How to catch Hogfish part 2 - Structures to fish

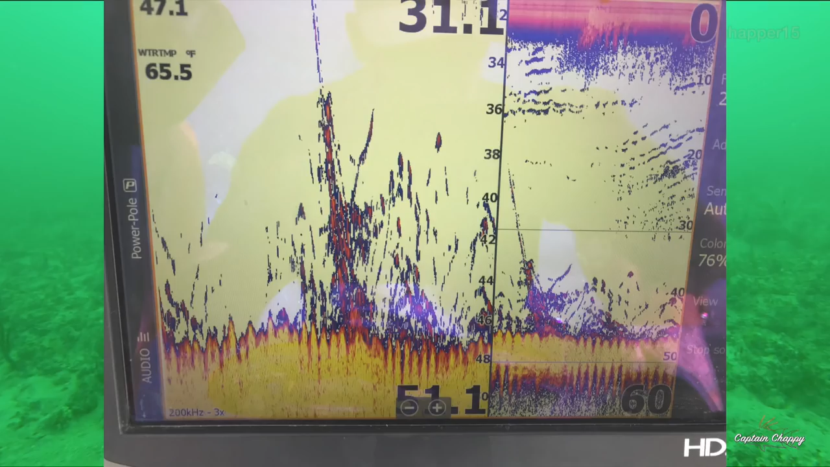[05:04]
On screen: water 65.5°F
The thicker the color, the harder the bottom. If you're on sandy bottom, it'll look thin on the bottom. And big male hog fish kind of coming in, cruising, saying, you know, what's going on over there.